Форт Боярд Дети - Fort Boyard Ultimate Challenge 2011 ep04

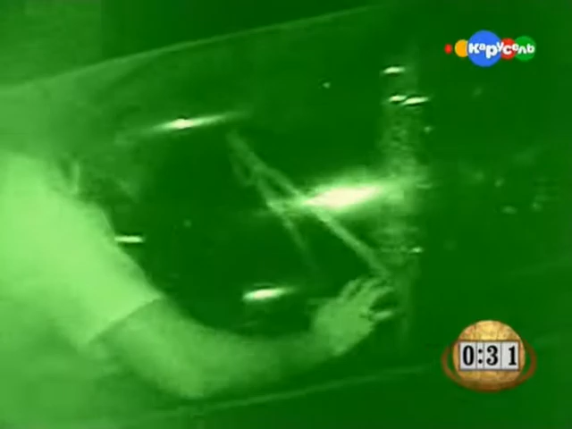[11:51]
Темная труба – это все, что отделяет Ивана от победы.
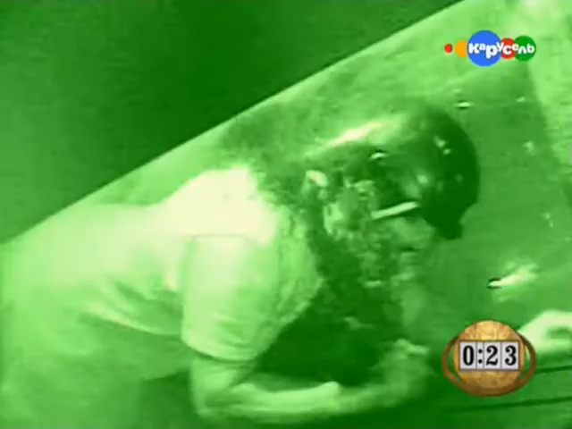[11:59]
Это непростой подъем по узкой трубе. И он ничего не видит.
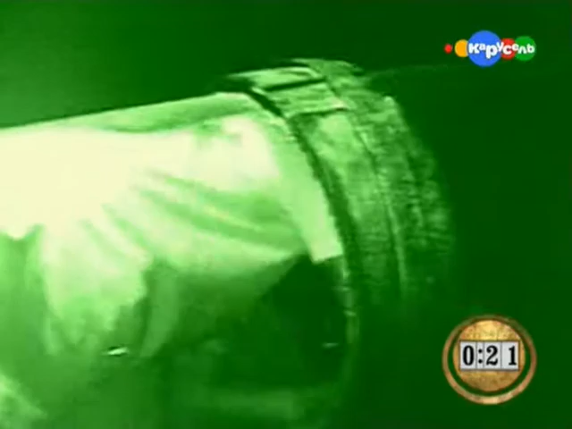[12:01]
Осталось 20 секунд. Он не видит! Иван, быстрее!
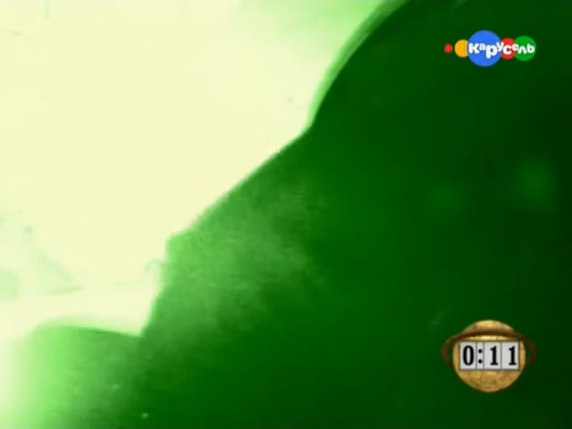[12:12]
Вылезай, вылезай! Вот так, давай, Иван!